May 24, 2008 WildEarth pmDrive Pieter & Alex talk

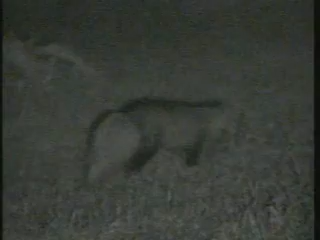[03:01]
Oh, he's digging, what's his plan there? Okay.
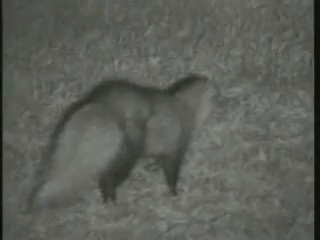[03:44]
I must have heard something. It stops whichever pitch is in the air at the time. Oh, no more. I've always been fascinated by them. They just look like they could be a lot of fun to watch for a while.
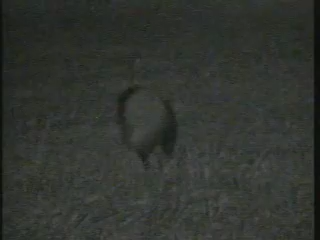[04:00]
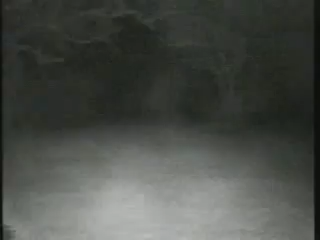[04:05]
Let's stick with them a bit more. Plus, it's also good driving practice. Never thought I'd have to learn again how to drive. That's certainly a different way of doing it.
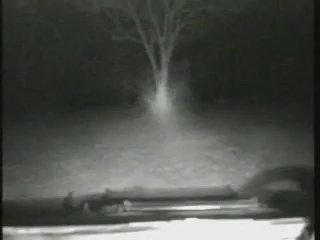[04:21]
Ah, there could be some food there. You see there's a dead log lying there, a little bush to the right. All good places for little white-tailed mongoose dinner snacks to be hiding in.
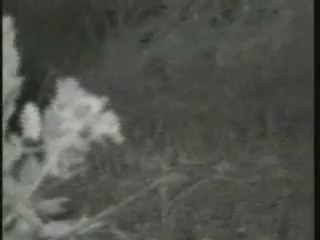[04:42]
One away right? Okay. Yes.
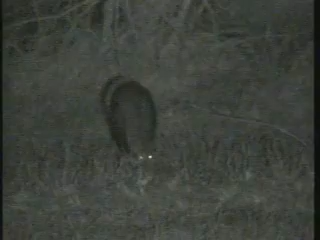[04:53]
Well, I'm quite a firm believer in the concept of too much of a thing is fantastic,
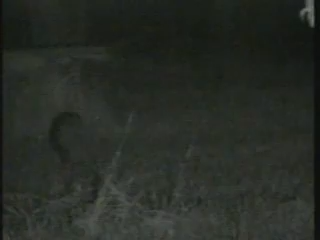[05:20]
but I'm going to leave these mongoose for now.